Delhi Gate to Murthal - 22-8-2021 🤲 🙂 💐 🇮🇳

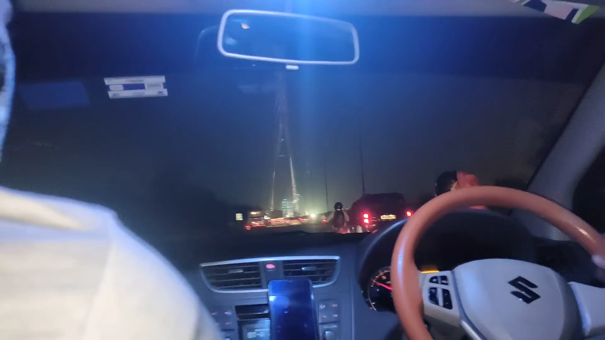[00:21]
अभी सिग्नेचर ब्रिज पर है हम भाई। ऐसे बना भाई, तुम बनाते ना सामने भाई, तुम आगे देखो मेरा भाई, तुम ड्राइव करो, तुम खुदा का वास्ता देखना भाई,